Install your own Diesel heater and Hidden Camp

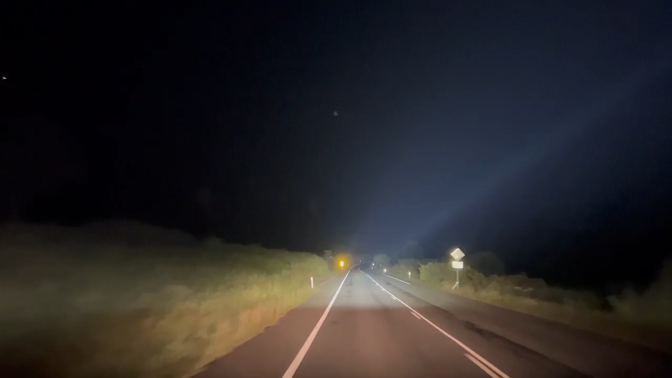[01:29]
I like to be set up at camp and having a beer rather than setting up in the dark.
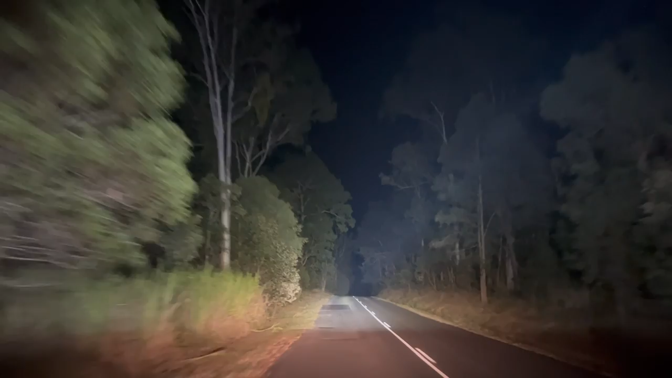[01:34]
All right, getting to this hidden camp. It really is hidden. Out in the near the Amor Forest, Gimpy. And if you come at night, make sure you got plenty of light because it's dark out here.